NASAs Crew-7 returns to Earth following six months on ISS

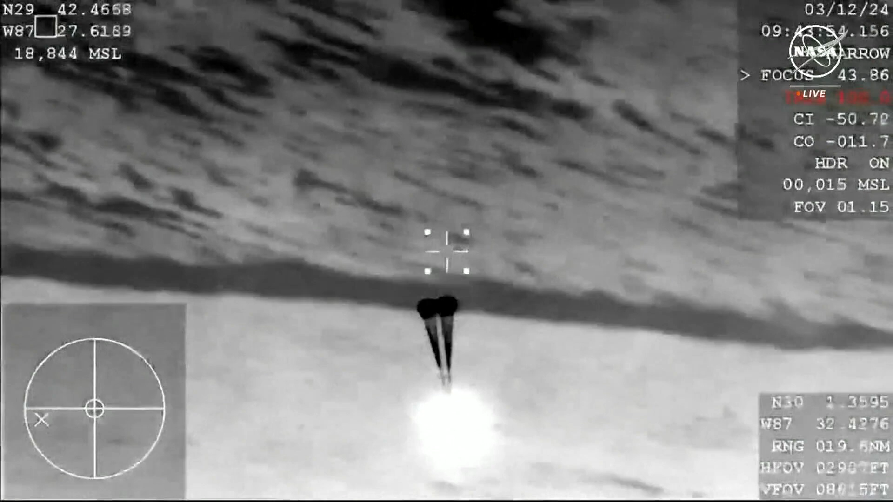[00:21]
And so these drogue parachutes do help to stabilize
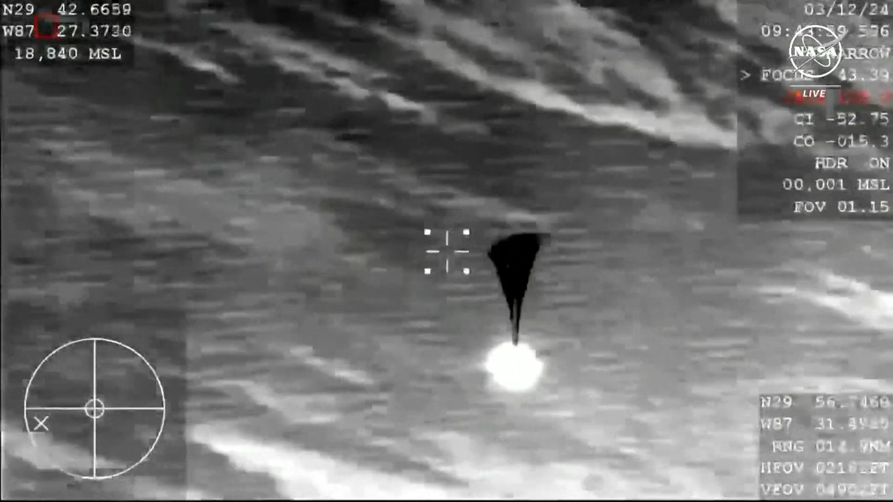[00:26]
and decelerate the vehicle ahead of the mains being deployed a short time after.
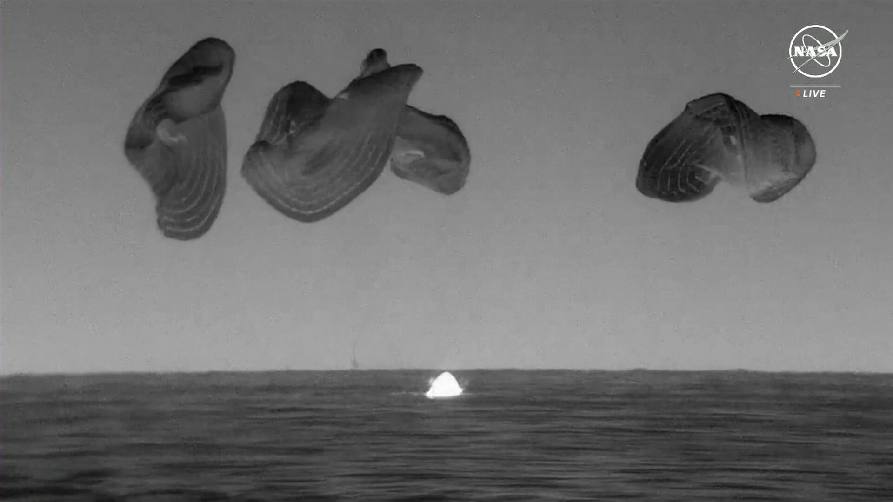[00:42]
SpaceX copies. I see the same. Visual and audio confirmation for...
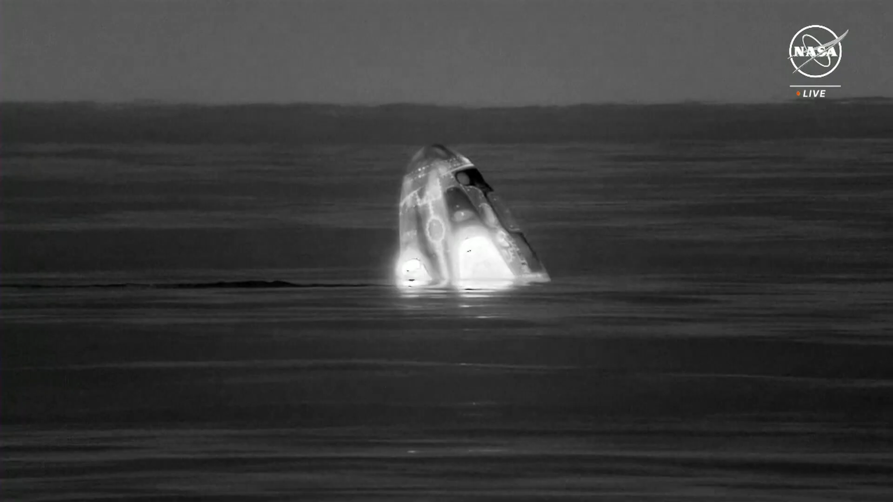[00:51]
...to approach. Expect personnel alongside in one minute.